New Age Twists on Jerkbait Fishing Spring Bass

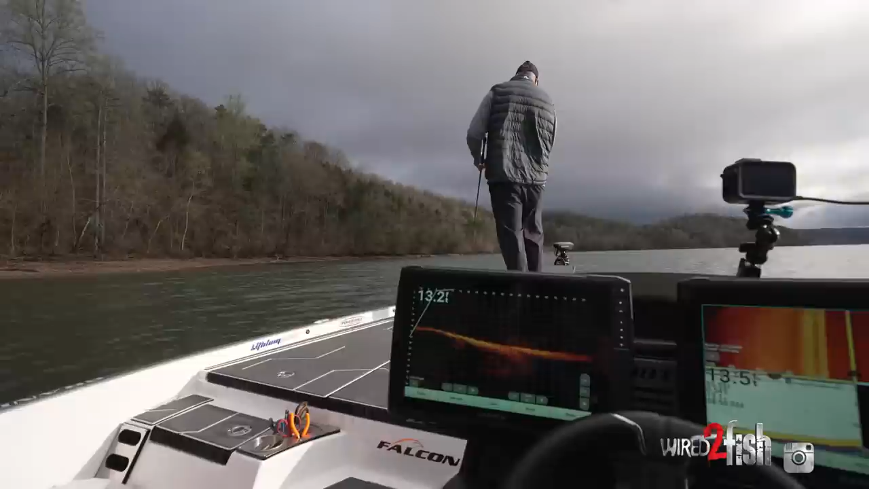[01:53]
as much as anything but I'd be a fool to not use the tool in front of me see there's one in that brush
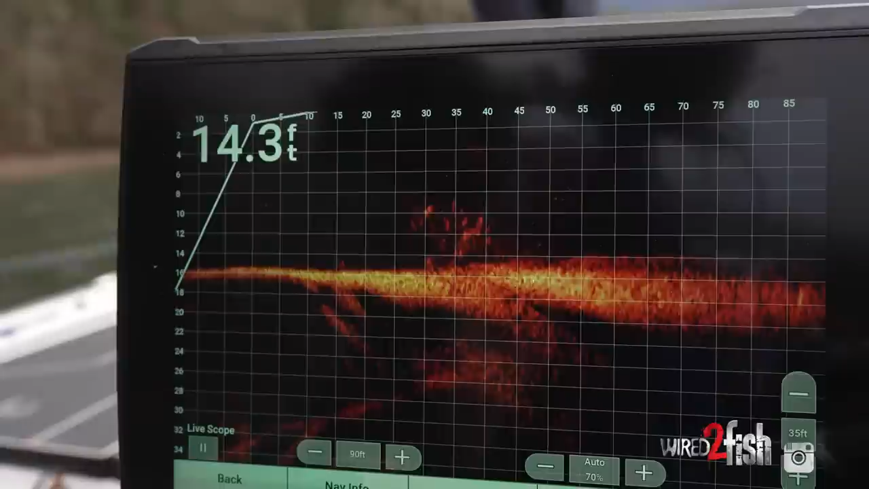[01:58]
On screen: depth 14.3 ft
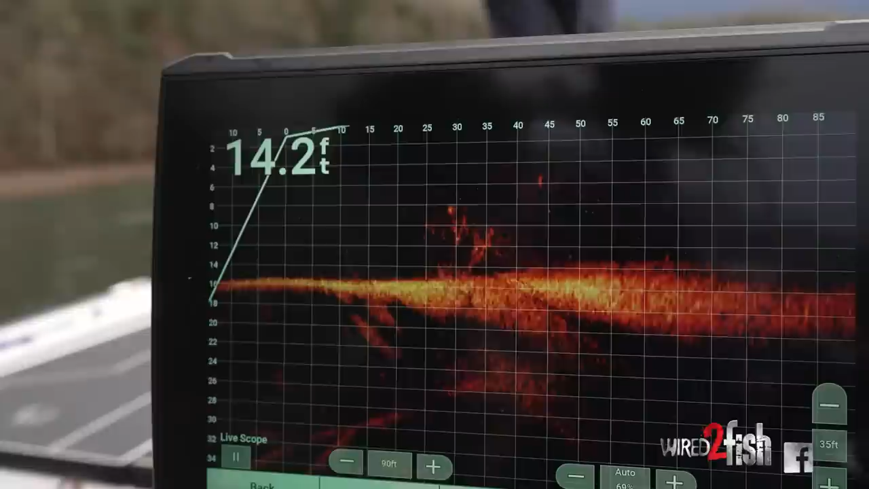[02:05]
On screen: depth 14.2 ft
there's the bait it's getting I'm getting a little deeper there's a fish on top of that brush